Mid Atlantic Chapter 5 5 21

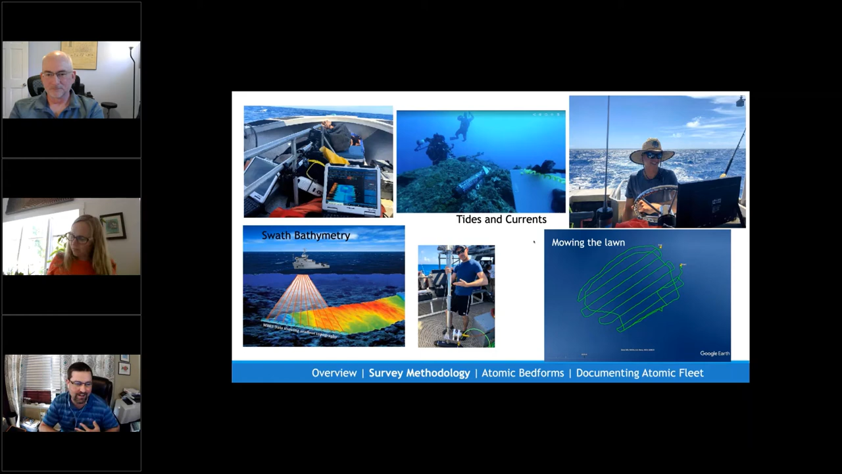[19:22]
set that to record you know pressure uh over the period so that we could at least uh reference things to uh uh to a mean sea level uh while we were while we were there we're trying to establish hydrographic charts per se we just wanted to get an internally consistent high resolution uh map of the site and and we all by the way
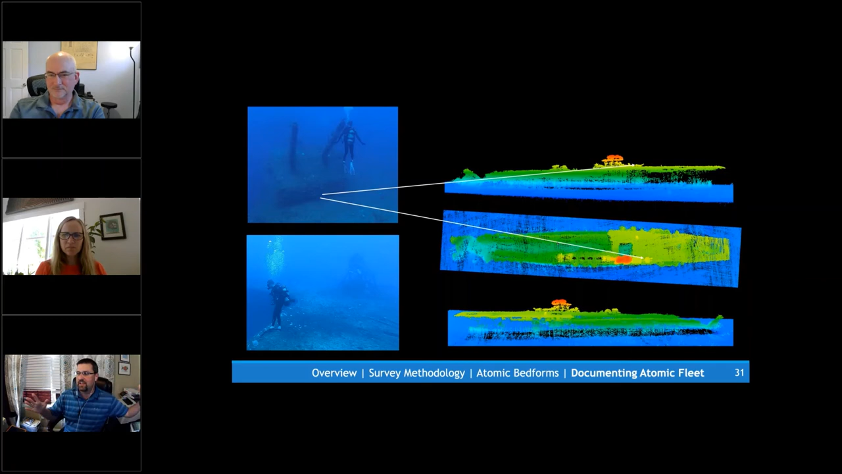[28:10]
passes back and forth it's certainly it's the largest individual wreck thing i've ever mapped it just felt like as we were pinging across it like it took forever it just just just kept kept going and going it's uh uh the saratoga's uh a little bit longer than the titanic so you know it's an absolutely massive ship um and um you
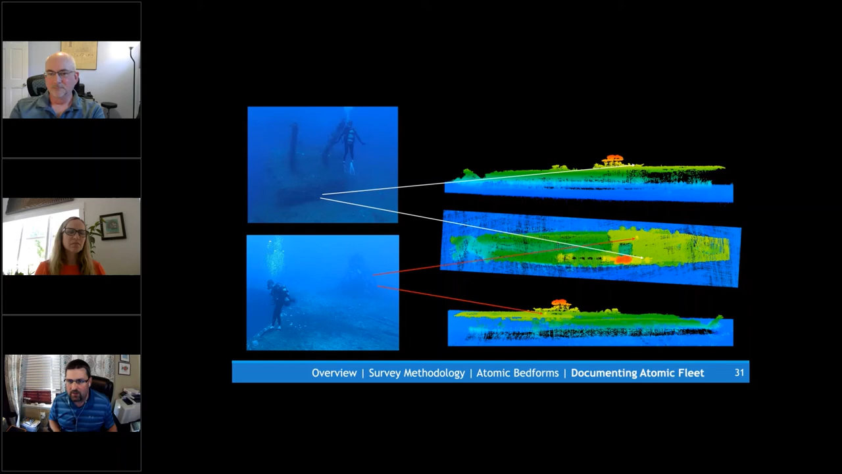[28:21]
can still see uh some of the items on the deck the elevator the deck elevator and you know massive collapse uh going on in the in the backs uh